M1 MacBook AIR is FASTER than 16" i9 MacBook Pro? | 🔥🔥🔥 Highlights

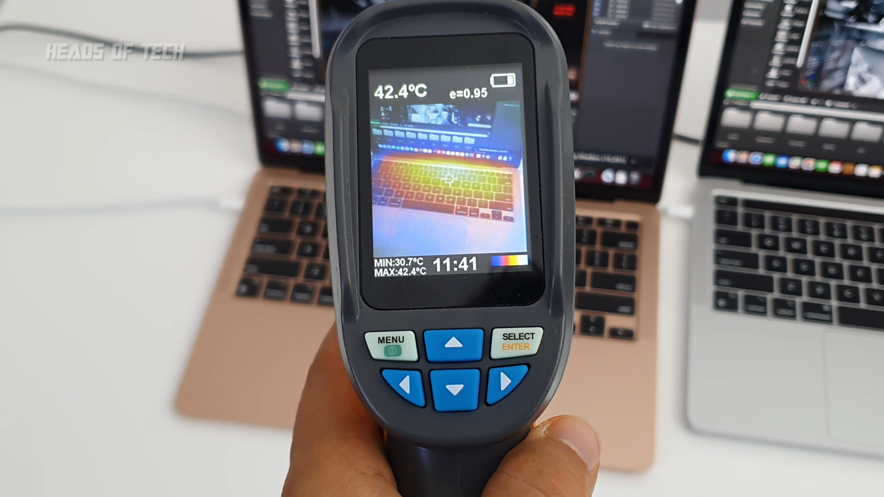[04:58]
On screen: spot 42.4°C, max 42.4°C, min 30.7°C
it's going around 42 degrees the pro 13 inch is going around
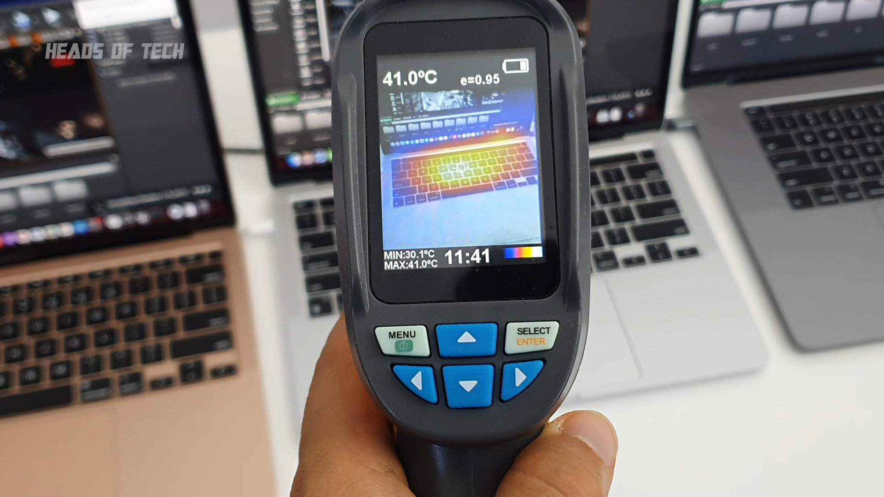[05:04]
On screen: spot 41.0°C, max 41.0°C, min 30.1°C
43.8 right now 43.5 and the pro 16 inch are 44 42 and a half 43 so i say the max with active cooling they're definitely going hotter than the air i'm